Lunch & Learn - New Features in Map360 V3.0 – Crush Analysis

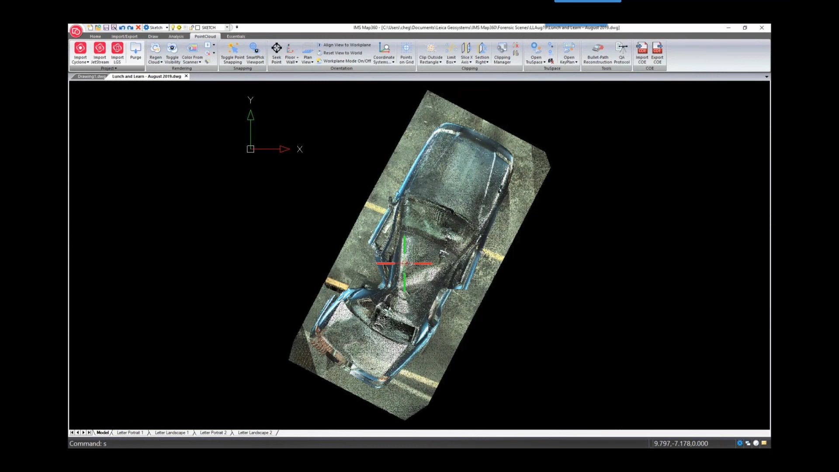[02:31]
this is a crown Victoria that was damaged by colliding with a
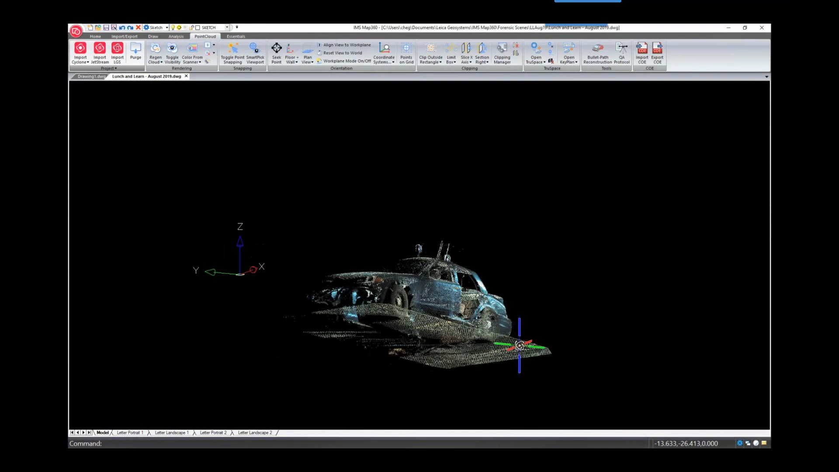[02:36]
telephone pole we can see that right here on the left side
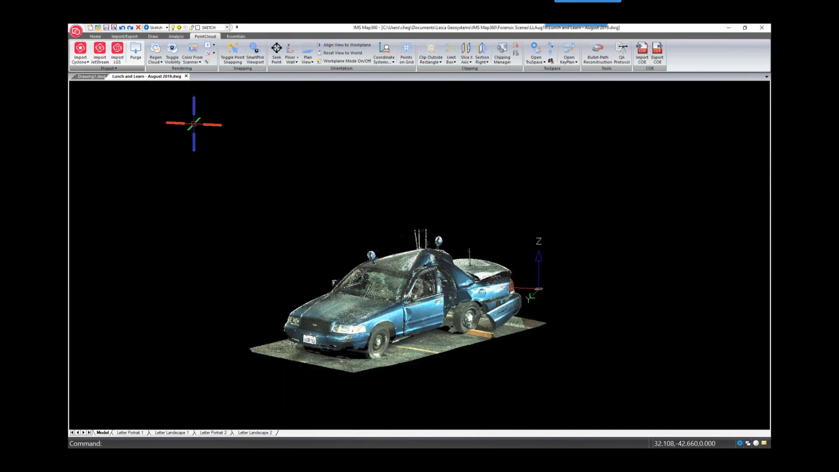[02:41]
so first let's import the undamaged exemplar so I'm going to go to the symbols librarian and
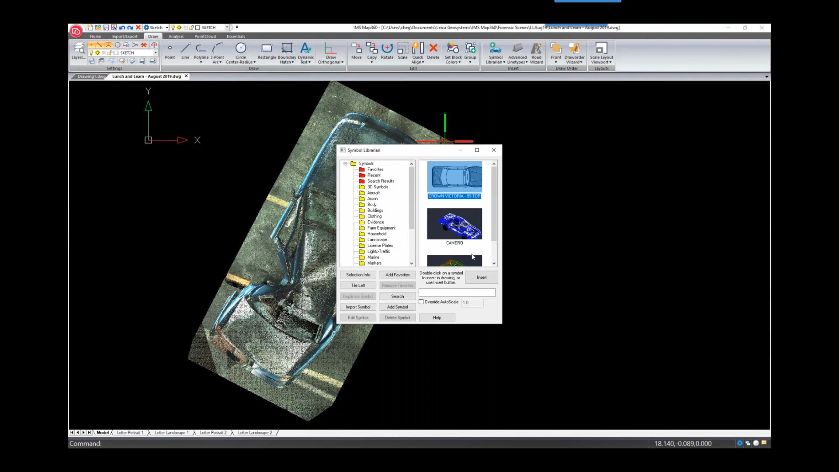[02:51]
insert the crown Victoria and this will come in to scale
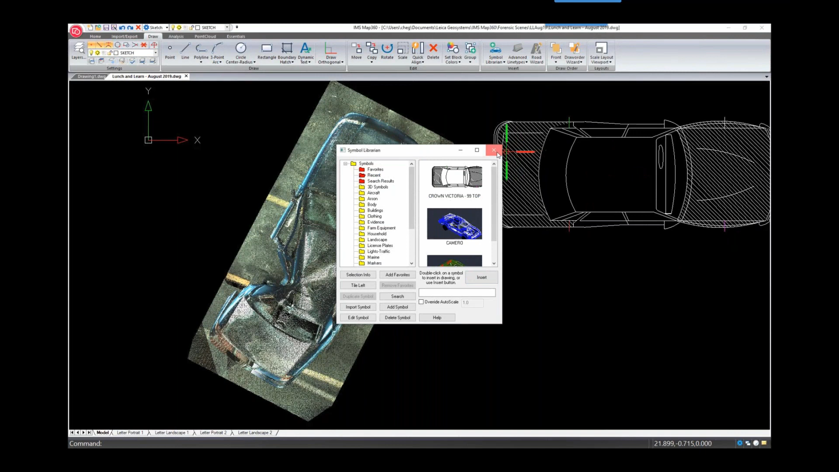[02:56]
so I'm just going to change the color of this symbol here I'll change it to blue so next we're also going to insert the outline of a crown Vic from the specs database so we'll go to our scene analysis and we'll browse down to 1999 Ford and then the crown Vic and we're
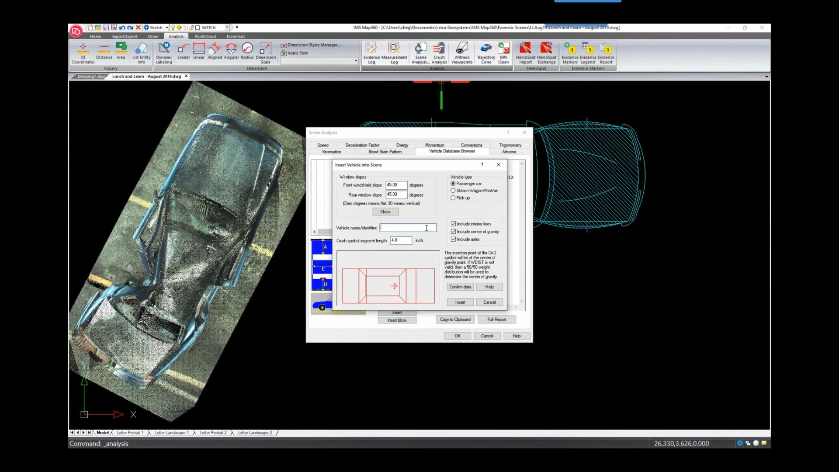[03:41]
going to want to note down the weight because we'll need that for our calculation so in the insert dialog I'll use passenger car and include all these and we'll name it crown Vic so I'll insert this and that will come into scale as well so I'm going to switch to my center line layer and I'm going to draw a line indicating the center of these symbols so I'll select the line and just extend it and I'm going to snap perpendicular to the front and to the rear
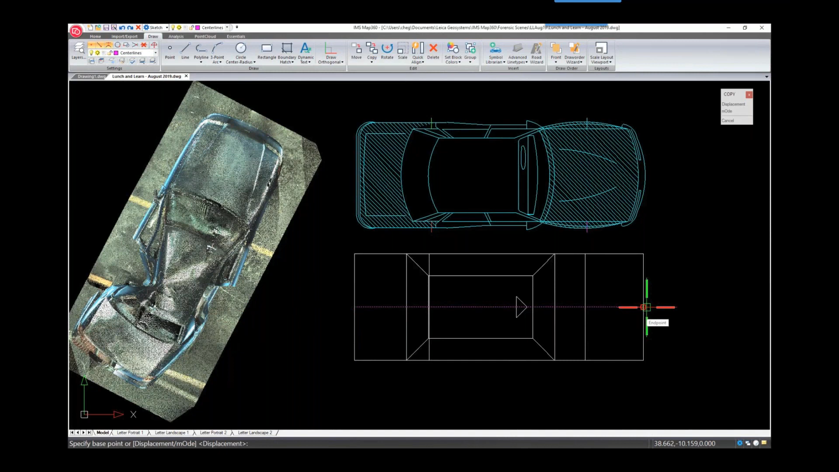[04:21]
and because these vehicles are both the same scale I can select the line and copy it copy it from the end point to the midpoint of the other symbol we can see that lines up perfectly
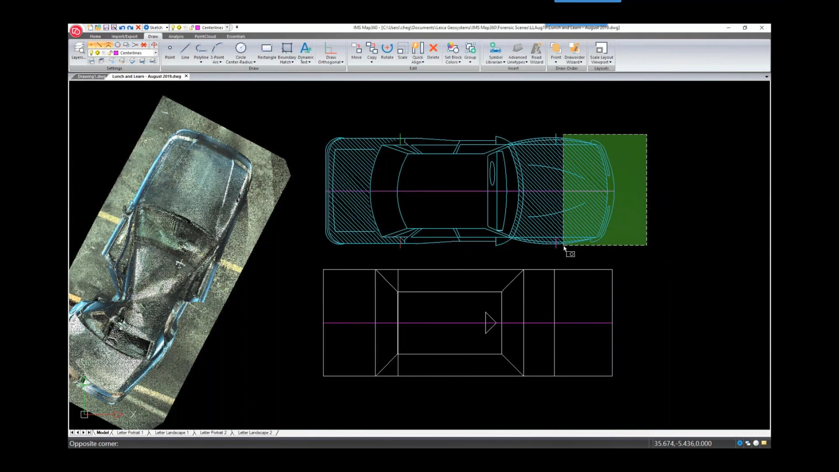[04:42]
and since they're both rotated the same way and the same scale I can just do a simple move command
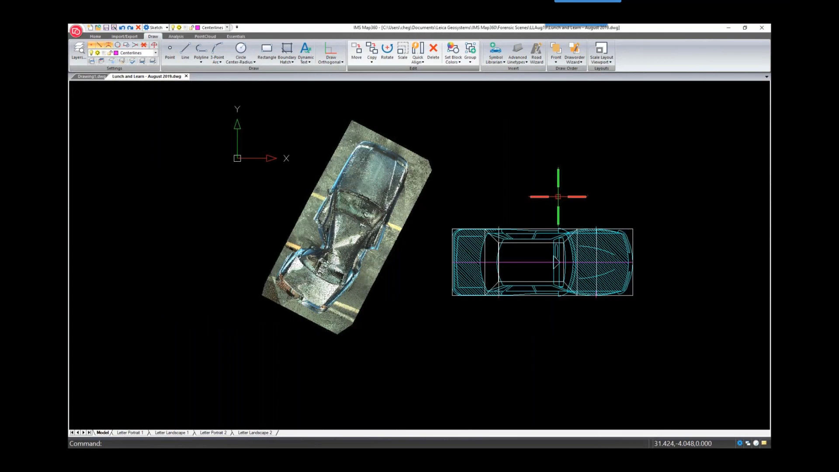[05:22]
so now if you select one of the items they're all selected you can easily ungroup them as well so they'll become their individual items again so next let's look at the point cloud we're going to want to establish a center line for this damaged vehicle we can see it kind of did a bit of a banana
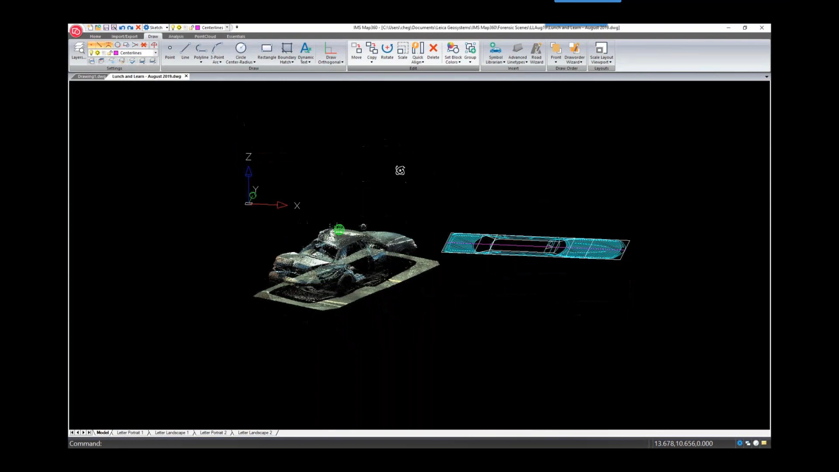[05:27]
so we're going to draw a line between the center of the wheel hubs and then I'm going to use a rotate cursor using this line that's going to rotate the cursor to align with the vehicle and then I turned on draw orthogonal
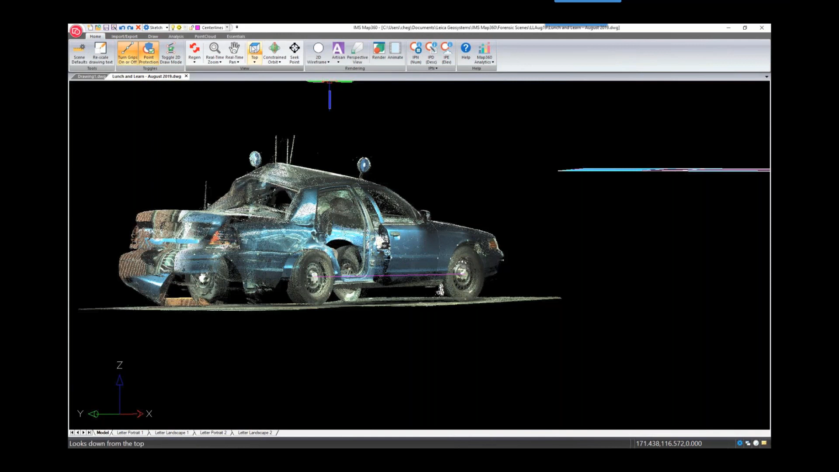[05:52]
so we'll zoom in on the front here
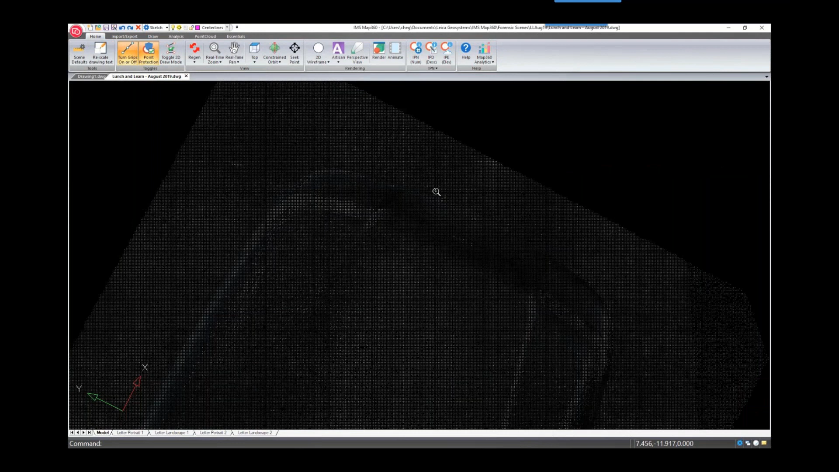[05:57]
and we're going to draw a line
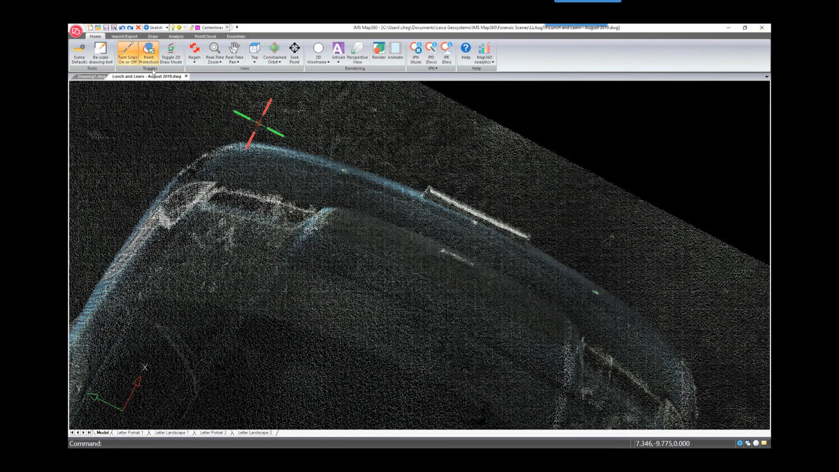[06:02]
from the front center of the point cloud vehicle straight back with that orthogonal mode turned on
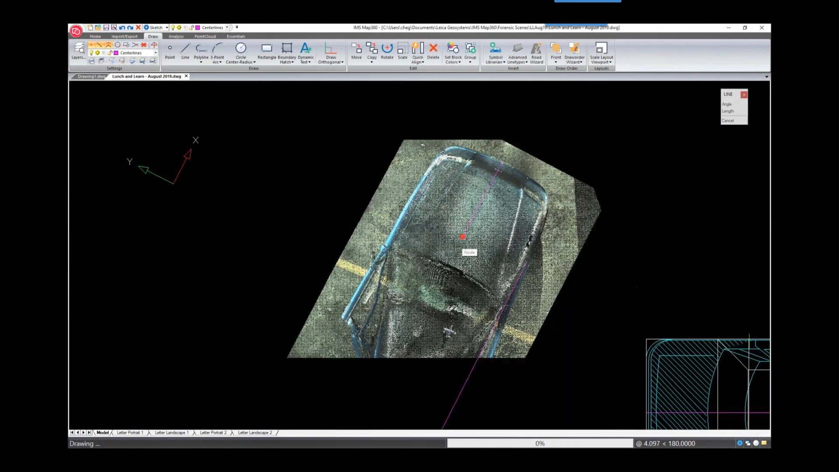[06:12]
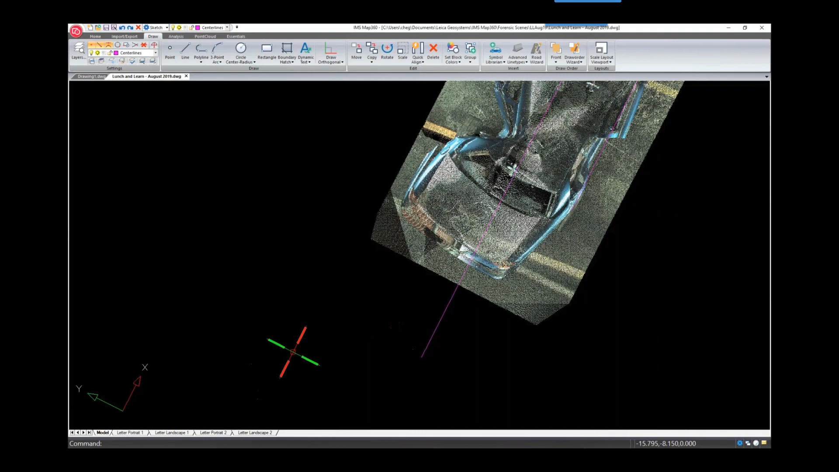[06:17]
and that is our center line for the vehicle
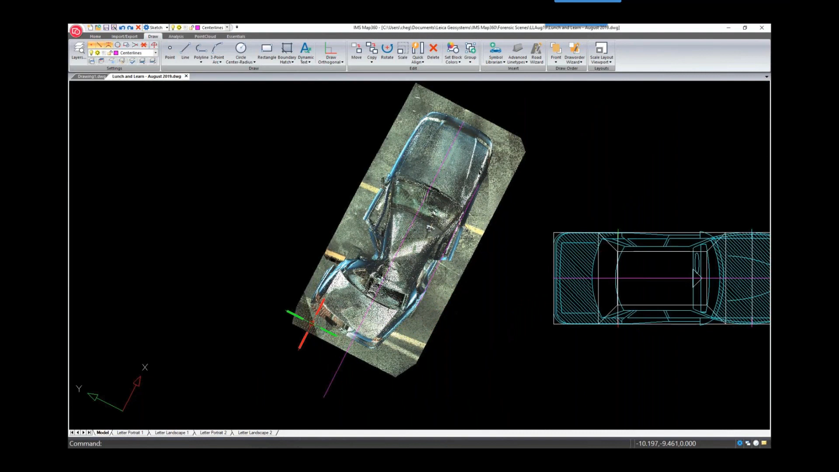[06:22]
so next for our crush analysis we just want to
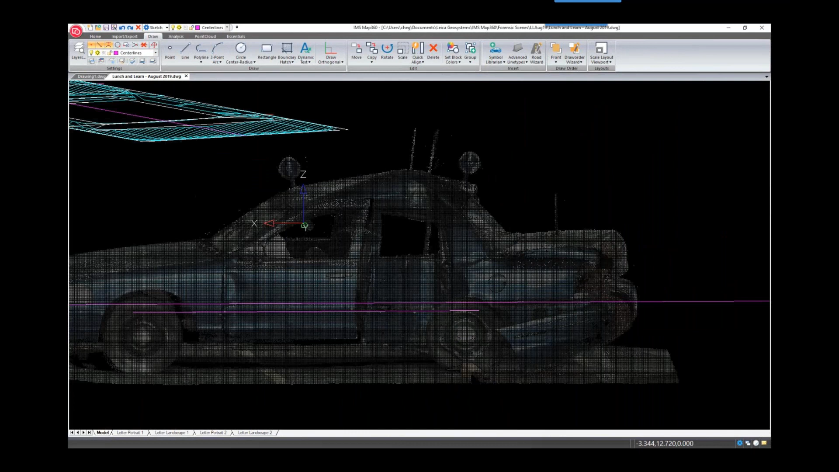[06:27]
isolate kind of a crush line on this vehicle so I'm going to use slice in the z-axis and I'm going to use my node snaps
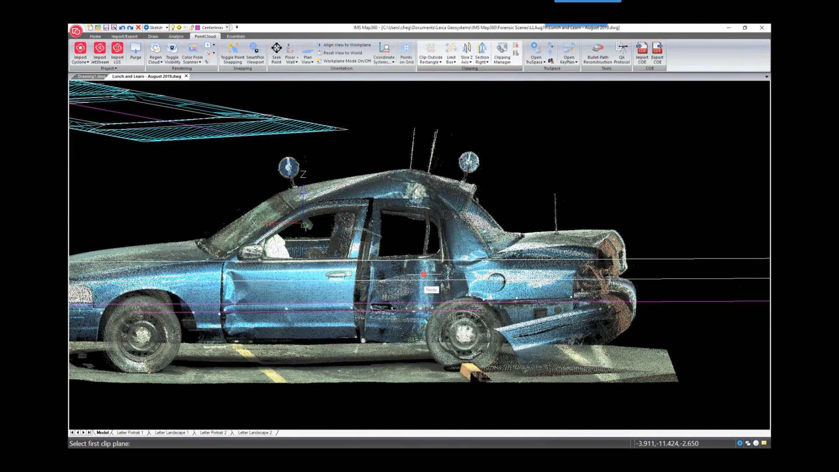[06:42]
and just pick above and below the slice of the point cloud that I want to use for the analysis
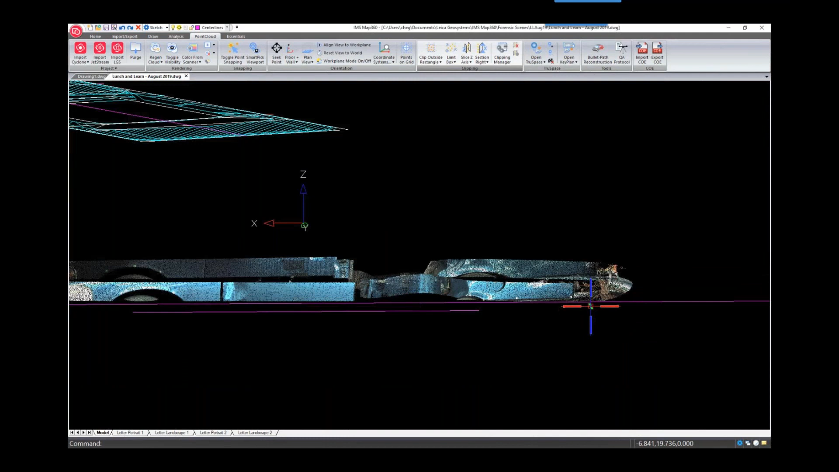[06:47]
so at this point we could outline the point cloud and overlay the outline or in this case we're just going to use the point cloud for the crush analysis so let's switch to my crush layer so we can overlay this symbol on top of the point cloud and then do our crush
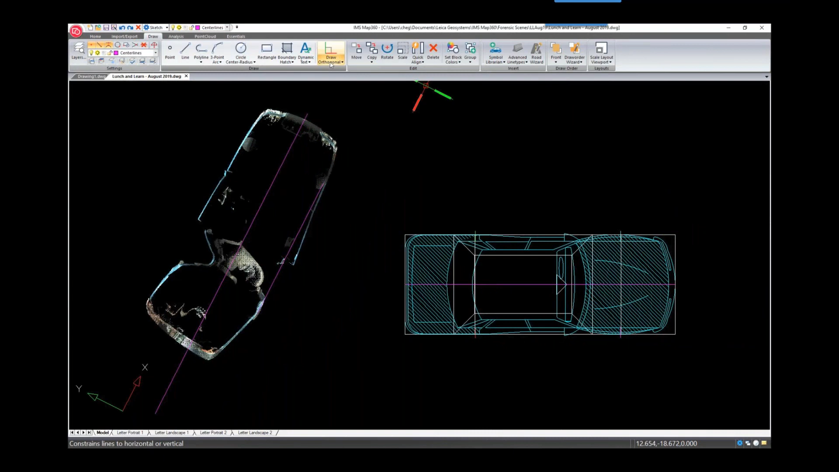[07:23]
measurements using the undamaged with the damaged so before I do that I'm just going to turn off orthogonal and reset the cursor and we'll just align them first
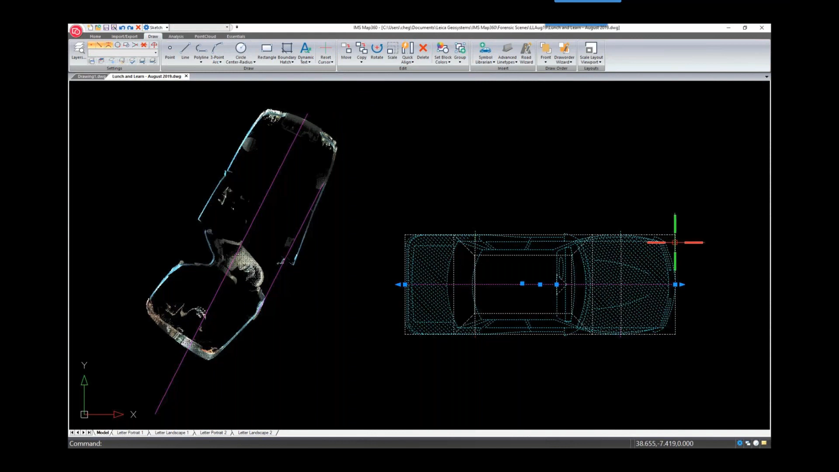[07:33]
so I'll use a quick align that's not going to change the scale so I'll just want to make sure I select the front of the vehicle first
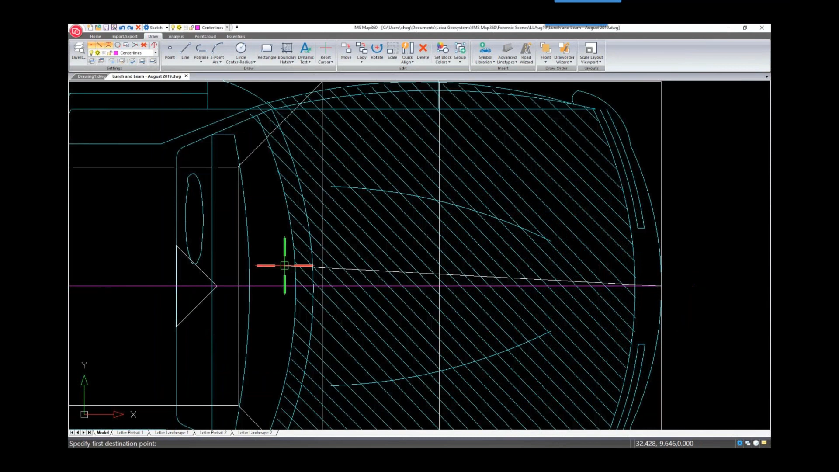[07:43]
and then the front of the point cloud vehicle first so that's
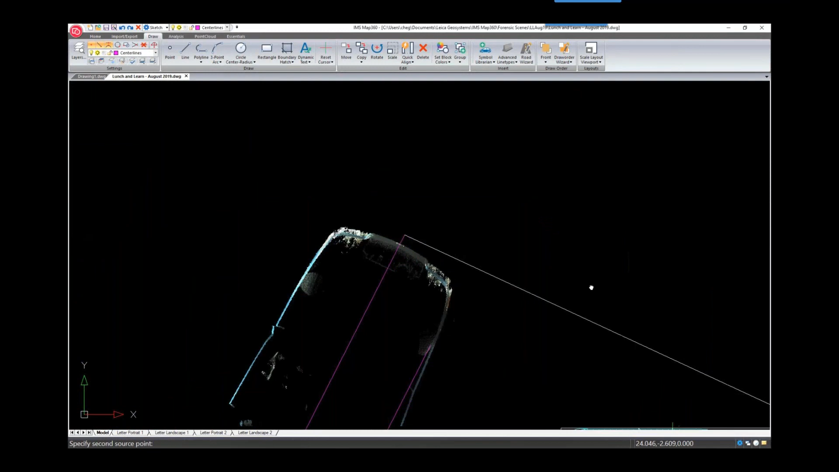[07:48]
going to be the anchor so now when I pick the back it's going to
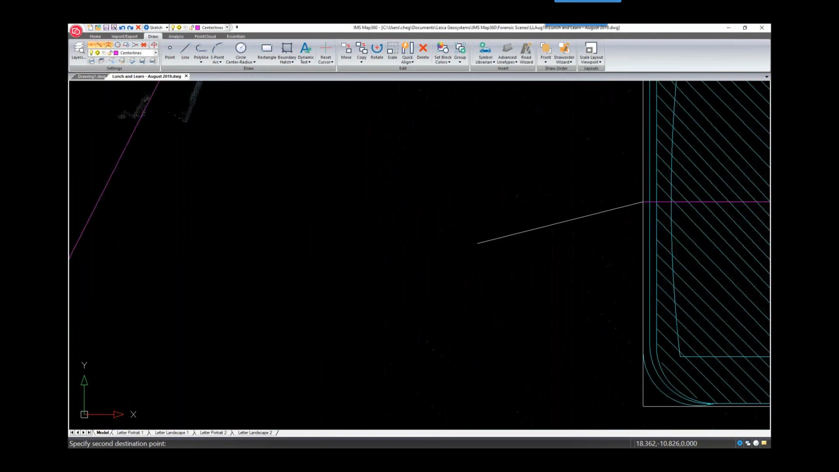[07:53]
align the back point with the extension line for the center line but it's not going to scale it to the end of that so we can see that lines up pretty good here and now we can start doing our crush analysis
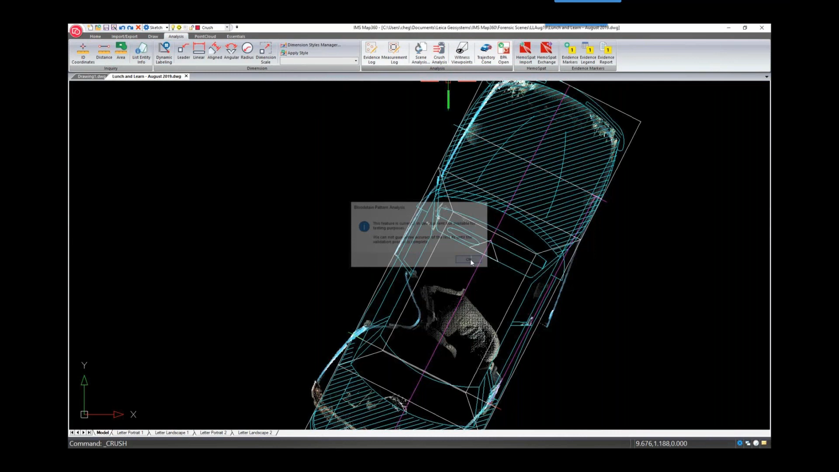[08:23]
so now I'll change my layer to crush and we'll select crush analysis so this is going to give us a warning that it's still being validated and for side impacts we're going to select the C1 to C6 from the back to the front